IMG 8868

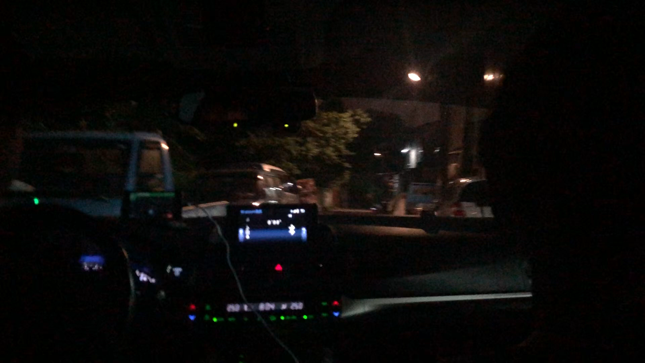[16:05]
这路感觉不太对啊。300公尺处，您将抵达您的目的地。这感觉不太对啊。
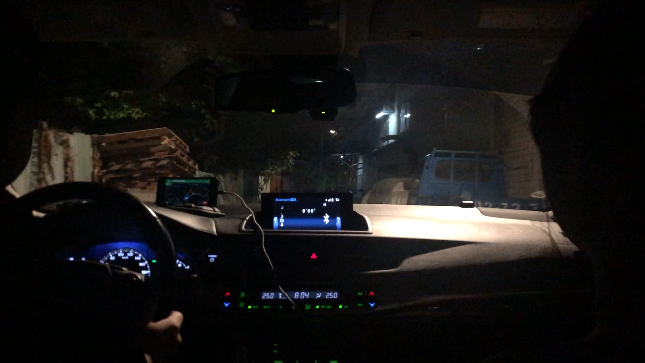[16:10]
又一个被 Google Map 坑的人。 这感觉不太对，我已经不了解，这是什么鬼的地方啊？我觉得我被唬了，我觉得我被 fuck， 被 Google Map fuck。 你要出去大陆了吧？